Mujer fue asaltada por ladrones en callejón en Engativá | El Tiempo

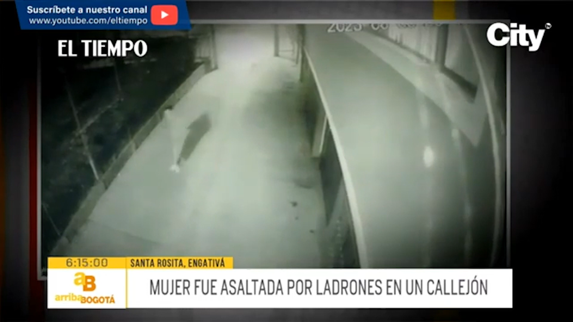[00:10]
fue interceptada por dos ladrones, quienes la abordaron con arma de fuego y se llevaron 500 mil pesos y un celular.